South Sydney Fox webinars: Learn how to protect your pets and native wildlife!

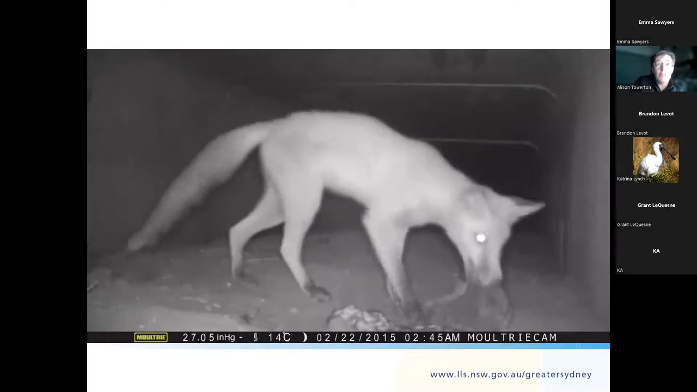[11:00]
native animals uh to yeah survive and this is just a a video of a fox consuming a ring tailed possum in an underpass up in the blue mountains uh this video is interesting because it shows you
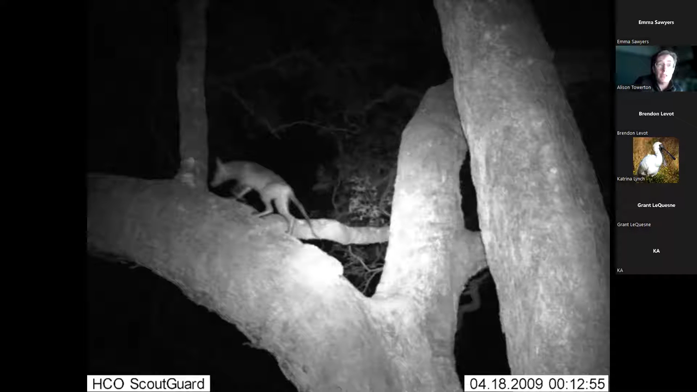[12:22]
the um wallandili area that's climbing a tree i think there's a hollow just a bit further up that it was using it's quite remarkable um foxes
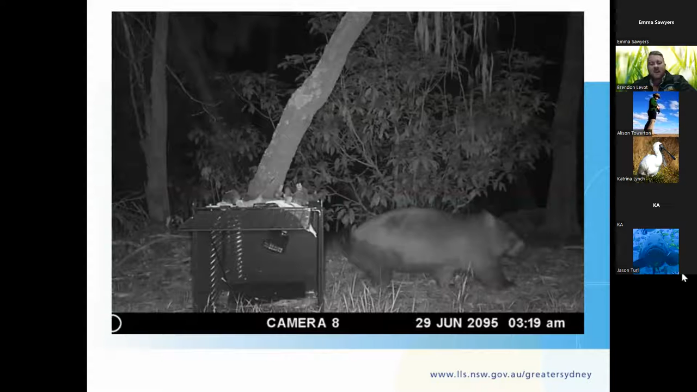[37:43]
as pictured here this is a um bear-nosed wombat in uh picton so southwest sydney uh and there's the cage trap there this bugger managed to wreck two traps in that exact location uh so you know maybe if you've got some nuisance native wildlife there you might want to think about moving the trap so it's just handy to know what's coming in and going from your trap so through the program with the
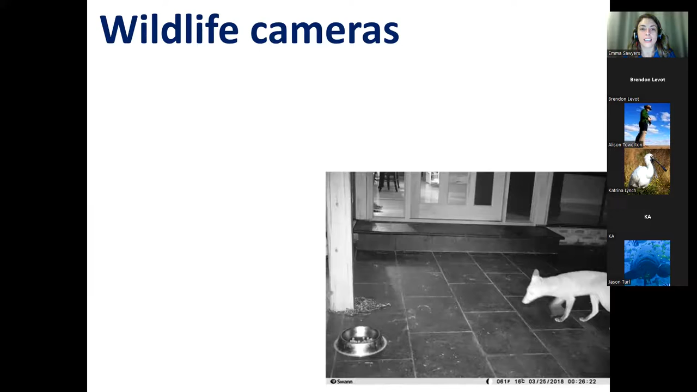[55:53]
necessarily um uh pick up um with the naked eye so here we can see a fox coming in and um having some dinner with um uh some pet food uh you can get an understanding of um what native species are being impacted by foxes um and as Brendan was speaking about if you set a camera up on um a trap for example you can get an understanding of fox behavior and it can give you some ideas on how you might improve um your fox management